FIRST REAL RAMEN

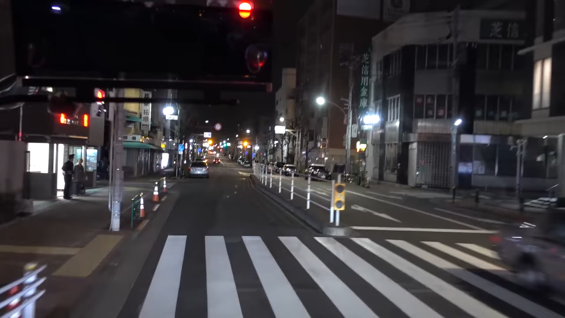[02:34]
And first of all, we're on the left-hand side, and that's the way they roll out here. But the thing that impresses me the most is how clean the streets are.
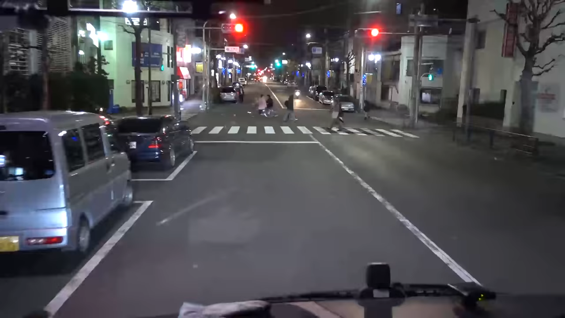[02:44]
There's like no gum on the streets. There's no trash in the curb or in the gutter. Super clean, this whole place. It's insane how clean it is. Kind of reminds me of Taiwan. This place reminds me of like a way cleaner Taiwan.
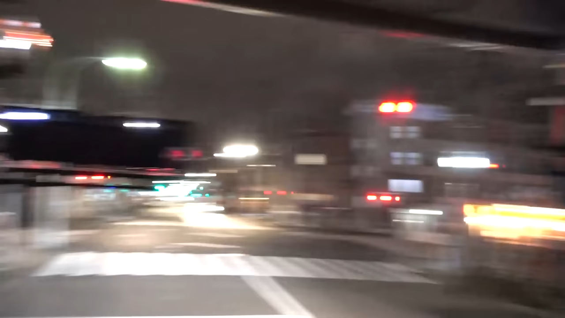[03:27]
Is there a crooked... Oh, no, it's a reflection. I thought I saw a crooked restaurant.
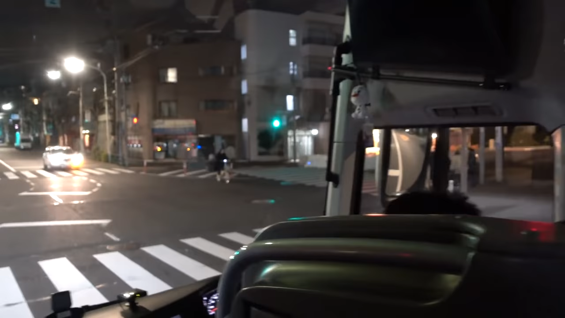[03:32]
Oh, there's a restaurant over there. Right behind you.